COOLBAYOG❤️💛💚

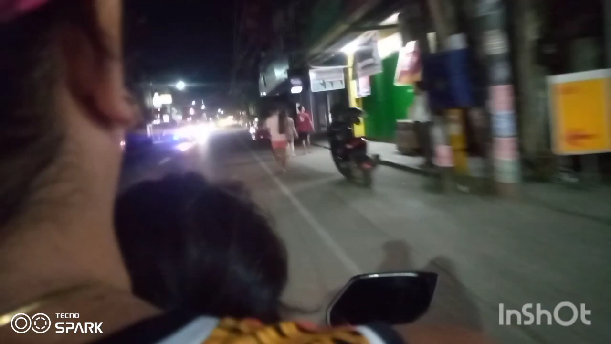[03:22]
Yan, patuloy lang tayong strolling dyan at nakadaan na nga tayo sa Lamina Gross Academy. Miss high school life natin dyan. Dyan tayo dumadayo ng sepak na taro. At yun, nakarating na tayo ng City Hall of Albayog City. Yan, yun yung ano, tapat nyo yung simbahan.
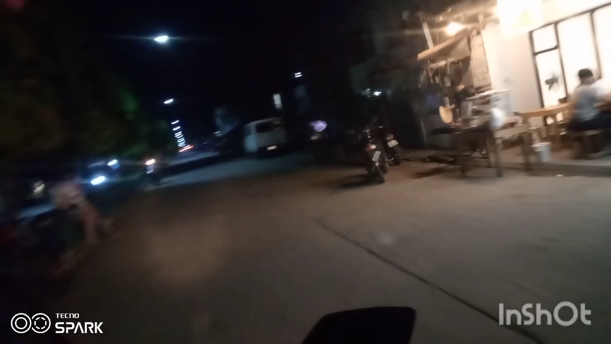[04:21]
Yun nga guys, dyan mapapansin nyo sa may kanto dyan yung may motor na dilaw. Masarap yung barbecue dyan ni Saldi. Share sa iyo Saldi, ang sarap ng barbecue kung kumain kami dyan kahapon.
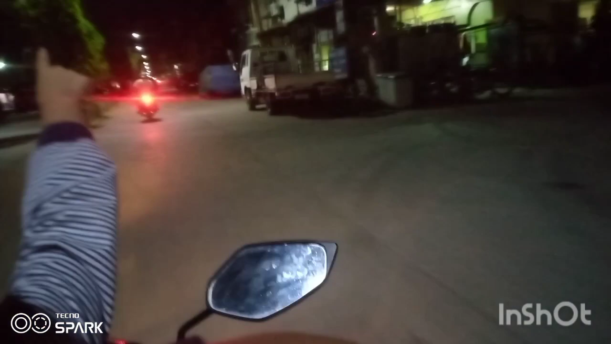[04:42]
Yan, at nadaanan nga natin yung pwesto ng Kalagrok. Share sa iyo Team Kalagrok, ang sarap ng pagkain nyo dyan.
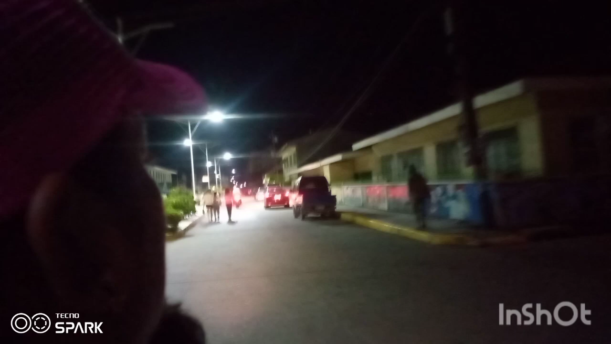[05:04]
Yan, ito nga, nandito na tayo sa Pilot Elementary School.
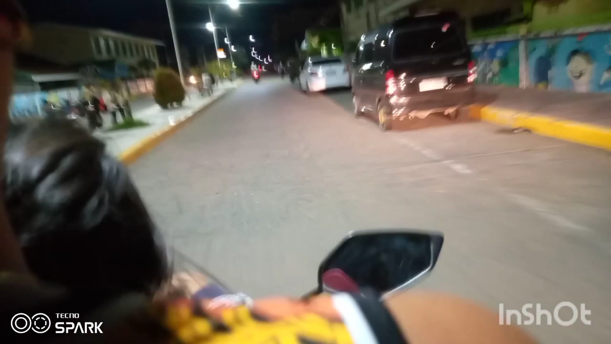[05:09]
Yan, sarap naman siya dyan, dami na matamay dito.
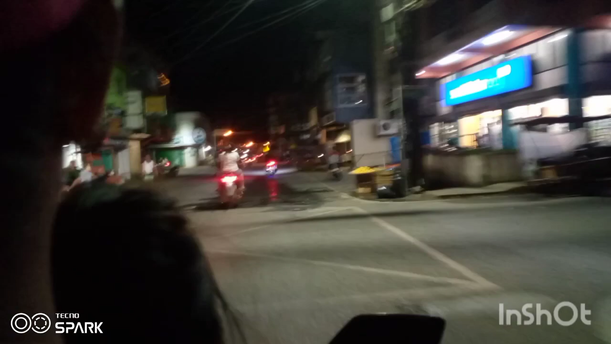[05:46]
At ayan na nga, nandito na tayo sa tambayan natin kung saan tayo nakamit ng iba't ibang kaibigan natin dito sa Magsaysay Street ng Calbayog City. Yan, halos lahat ng mga island dyan eh, napagpestuhan na natin ang inuman, kwentuhan, bandingan.
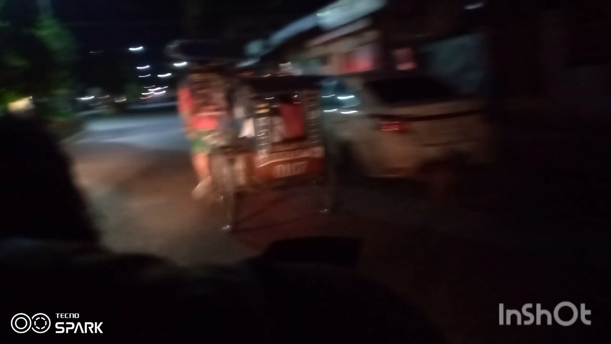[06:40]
Ayan, makapansin yung court na sa gilid, Jagger's Court.
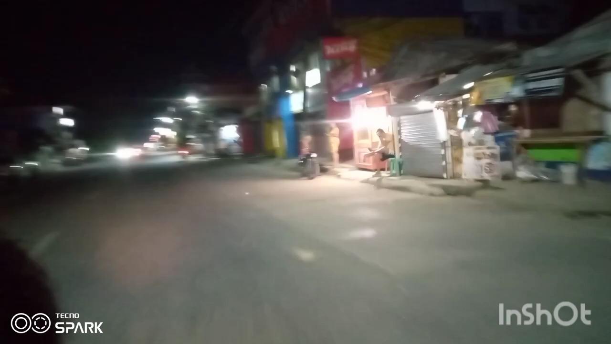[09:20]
Yun nga guys, pabalik na tayo ng Ipaw. Yan, dito tayo sa Barangay Kapokan. Lamig kasi nung panahon eh, kaya kailangan natin umuwi na agad at nilalamig na yung mga bata.
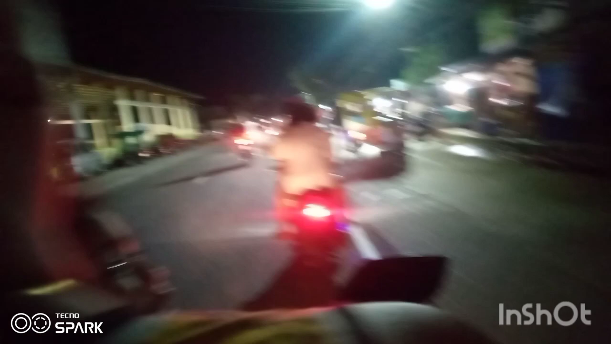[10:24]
Let's go to this side. Yun nga guys, nandito na ulit tayo sa Barangay Matabato. Kaya makapansin nyo guys, ang dami na nagbibenta sa gilid-gilid ng dito. Yan po, kalimita po kasi lahat ng mga binibili pa sa loob. Yan po, dito po binibili yung mga tao.